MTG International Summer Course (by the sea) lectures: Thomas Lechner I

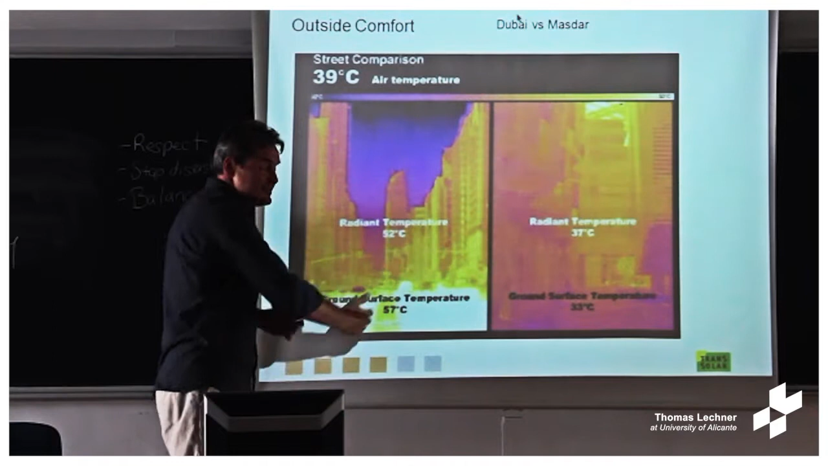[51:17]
In Dubai, we have large distance, large glass house places. And so the measured ground surface temperature of 57 degrees Celsius. You shouldn't go to that town with bare feet. You burn your feet, that's much better. And the radiant temperature is 52. So you will feel something like between 52 and 57. Perhaps 53 is what you feel there.
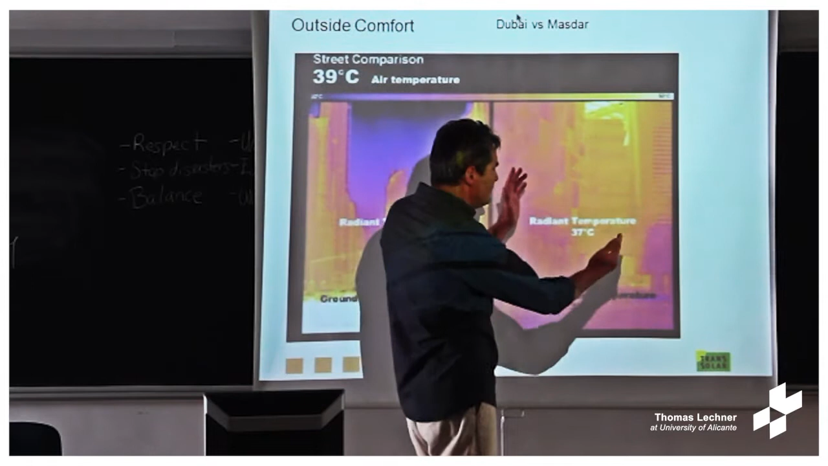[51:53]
Much too hot. And in Master, where we rely on the optimization of distance between the houses,
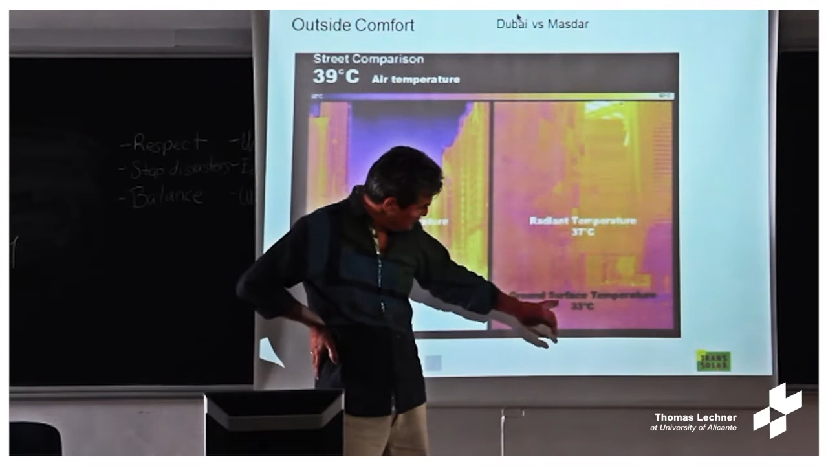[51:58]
it's like a surface temperature of 33 and a radiant temperature of 37.
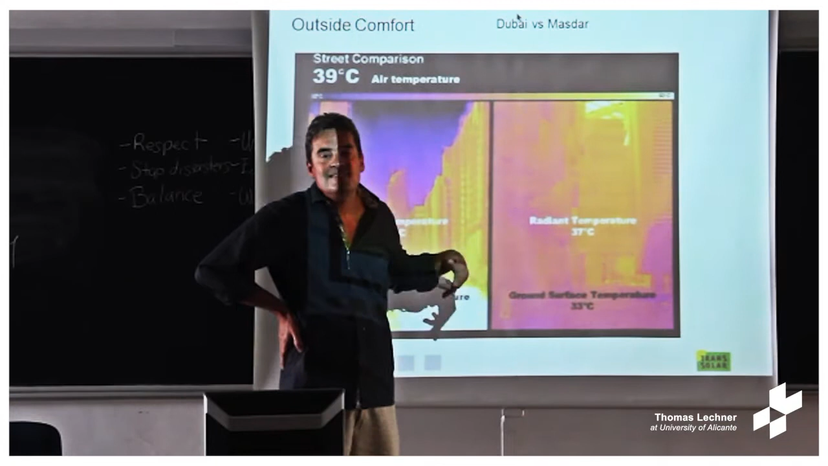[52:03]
And in the end, you feel something like 35.
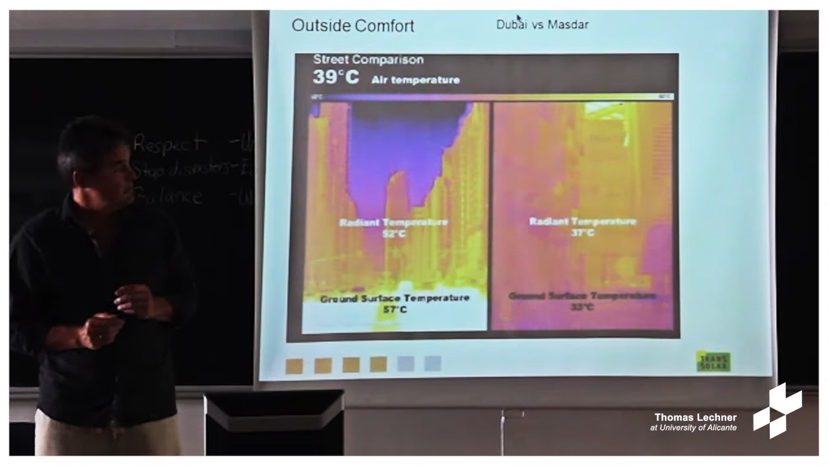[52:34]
And here they have a road running through Dubai with 14 lanes, some in that direction, some in that, and space for pedestrians and so on. So it's really huge. And then you have that high temperature.
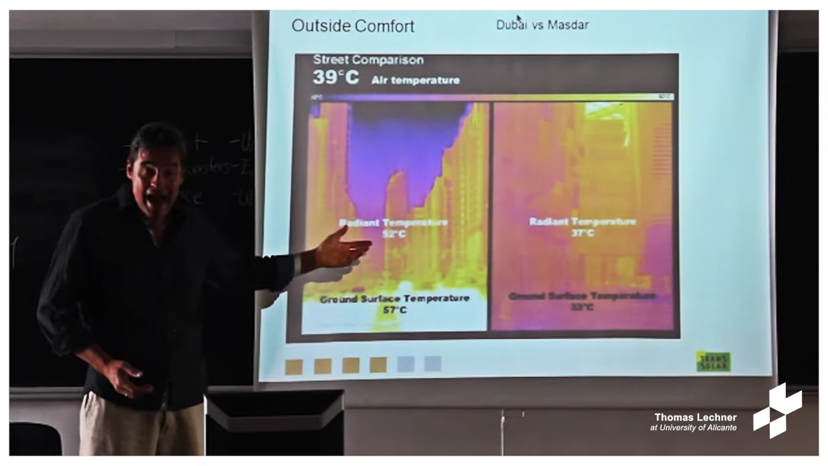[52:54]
Here you have only pedestrians, and then you can optimize it to quite different temperature.
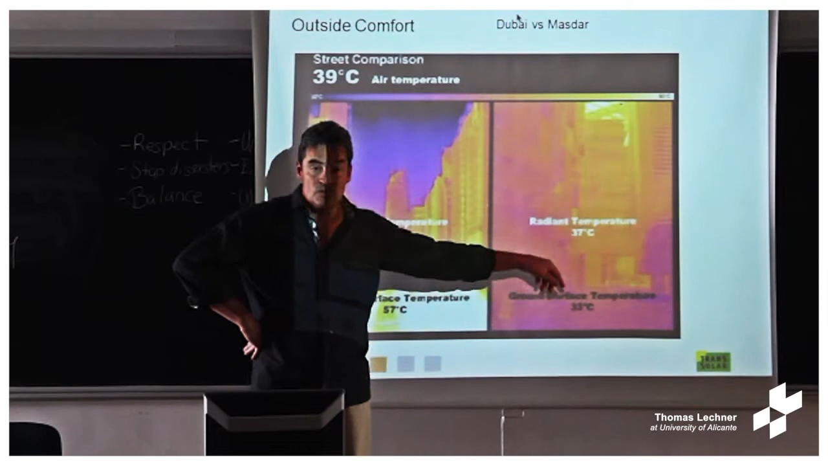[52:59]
It's still not very comfortable.